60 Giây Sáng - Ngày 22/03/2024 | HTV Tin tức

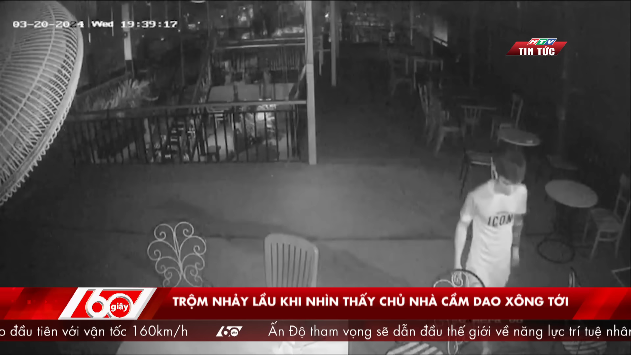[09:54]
Khoảng 2 giờ sáng ngày 21 tháng 3, một thanh niên trèo tường đột nhập vào một quán cà phê trên đường Lê Thị Trung, phường Bình Cũng, thành phố Thuận An, tỉnh Bình Dương. Khi tên trộm vừa leo tới lầu 2, thì chủ nhà nhìn qua màn hình camera, phát hiện liền xách giao xong tới dọa tên trộm. Tên trộm liền bỏ chạy ra phía bàn công, rồi nhảy xuống đường, và rời đi sau khi bị thương ở chân. Chị N, chủ quán cà phê cho hay, người đàn ông cầm dao trong clip là chồng mình, mục đích là chỉ để hù tên trộm.